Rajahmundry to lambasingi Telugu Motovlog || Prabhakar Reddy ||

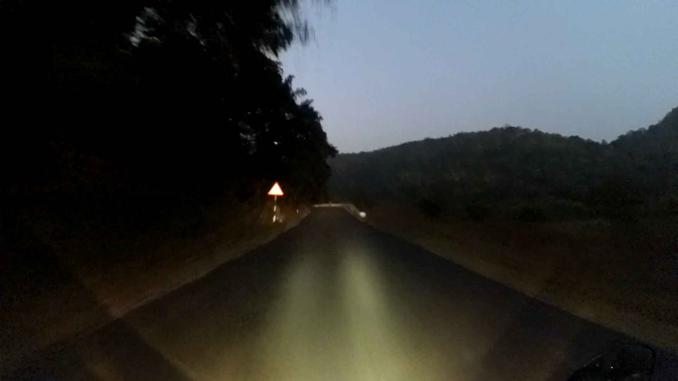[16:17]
మాల్ వచ్చి ఇట్లా ఫుల్గా చలేస్తుంది బాబోయ్.
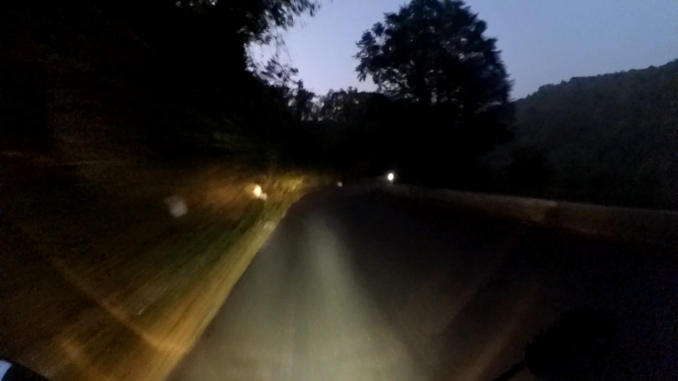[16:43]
1 అవర్ అక్కడ టైం వేస్ట్ అయింది, అది 1 అవర్ ఉన్నట్టయితే ఇంకా అప్పుడే చీకటపడేది కాదు, కరెక్ట్గా లొకేషన్స్ వచ్చాయి. పక్కన మొత్తం లోయ, రైట్ సైడ్ మొత్తం మామూలు చాలా పెద్ద లోయ అది.
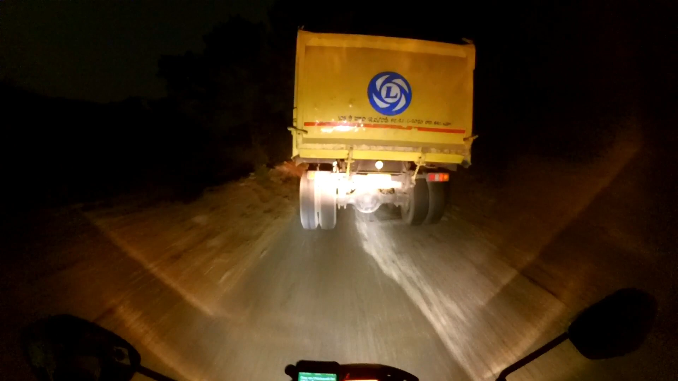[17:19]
ఎటు చూసినా మొత్తం ఫుల్ చీకటే, మధ్యలో మనం ఉన్నాయి, మొత్తం పక్క అడవిలో ఉన్నాం అన్నమాట.
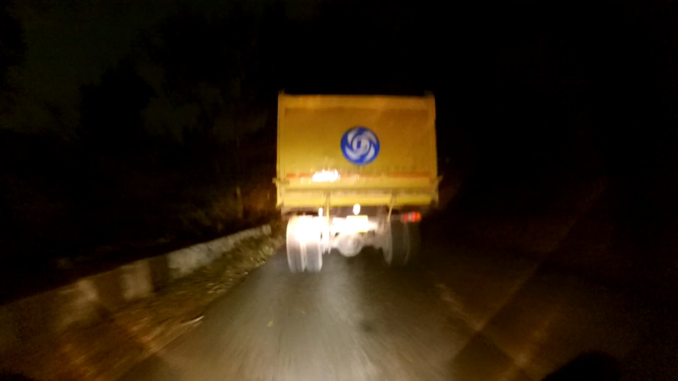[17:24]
అంటే వెహికల్స్ ఏ ఒకటి వెళ్తున్నాయి, వెళ్లకుండా ఏం లేవులే, కానీ వెళ్తున్నాయి ఏ ఒకటి వెహికల్స్. థ్యాంక్స్ సైడ్ ఇచ్చాడు,